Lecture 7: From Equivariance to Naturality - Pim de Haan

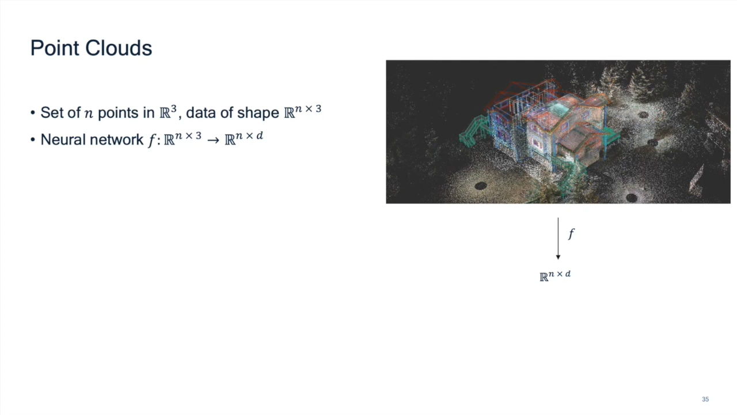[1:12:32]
a set of endpoints in uh in three dimensional space so here just talk about three dimensions for now um so we get data of uh n times three dimensional matrices and we want to have a neural network operating acting on these and what we require is that if um um that we are equivariant with respect to global transformations of space so that if we translate um if we translate input space or permute the nodes or apply rotation to the space um that then we get an equivariant relationship by this network
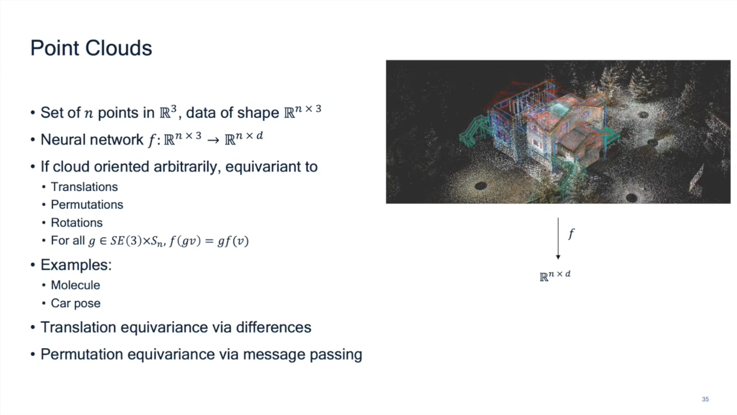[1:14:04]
differences between points and through that obtain equivariant with respect to translation and they do something like a message passing network that makes them equivariant with respect to permutation so the interesting part is in the symmetry of rotations um yes